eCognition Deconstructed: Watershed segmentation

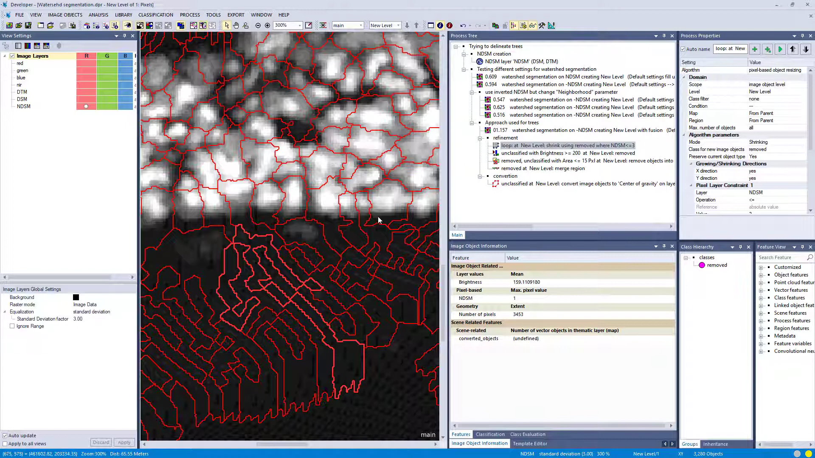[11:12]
have a low elevation so i'm shrinking my objects here that are lower than three feet probably in this image
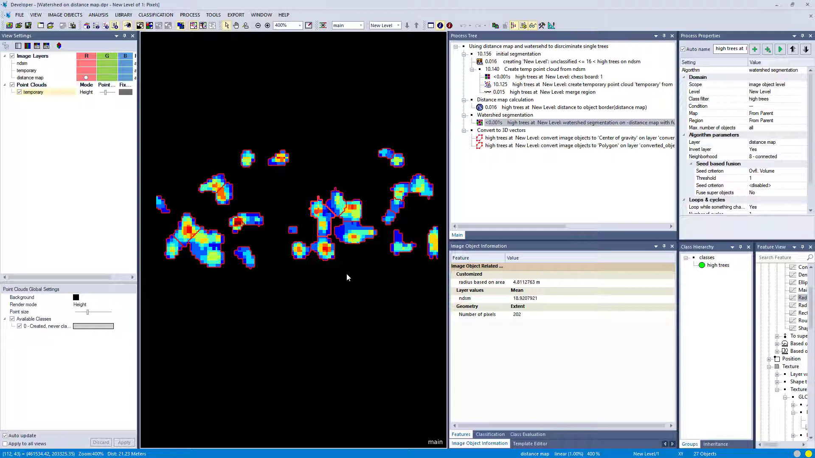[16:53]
afterwards if you want to split the trees you could run uh or calculate distance map within the trees and run another water segment watershed segmentation on the distance map just give it a try and see if that works out what am i doing here i'm converting it to 3d vectors ah yeah i want to have a look at it in 3d so let's do it
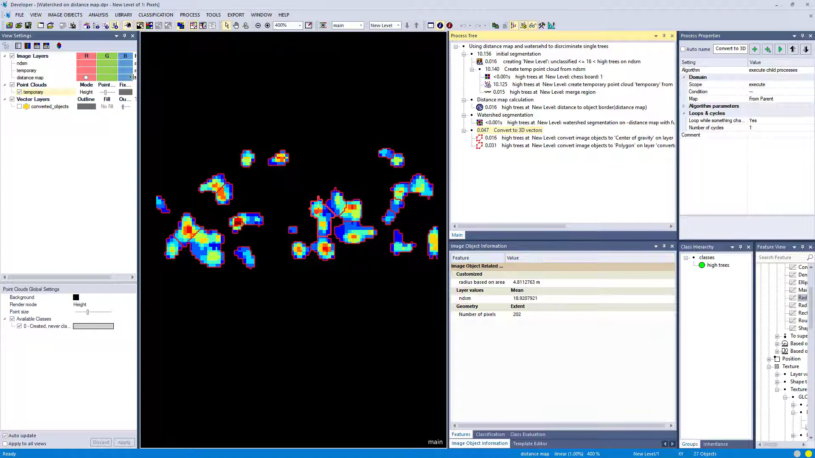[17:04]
um again there's another rule set in the knowledge base where it where christian actually has a
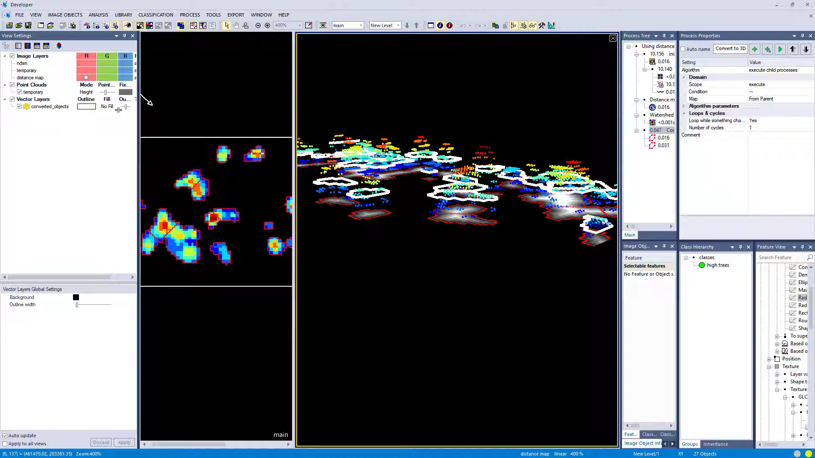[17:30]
more sophisticated rule set looking at this but i think you get the idea right and in this case i also i created the point cloud based on a raster image added the 3d information to the polygon so they have a certain height so it's the medium height of the trees actually and that